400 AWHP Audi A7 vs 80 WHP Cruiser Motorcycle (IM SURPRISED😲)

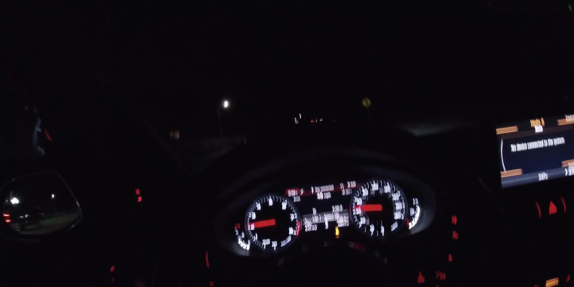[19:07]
I think he wants to race. That's cute. Alright, so right now we're doing a nice little drive through a little canyon. I guess you could say. Looks pretty, pretty cute. Pretty, uh, somewhere you would take your girlfriend with too.
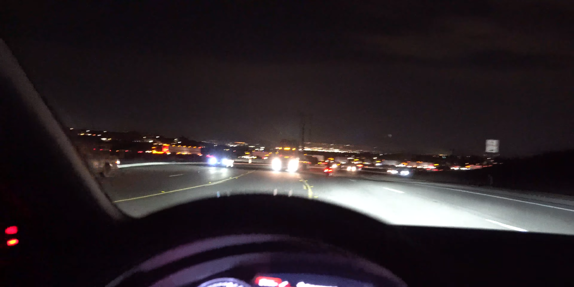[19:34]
Um, just be careful for truck drivers like these that are driving in the middle for no fucking reason. And honestly, like I said, his bike is just, it's stock. And like, you know, it's keeping up. I got them by like a car or probably two. I didn't really check that much. But, um, once he starts modding it, I forgot to ask him like exactly what he's gonna do to it.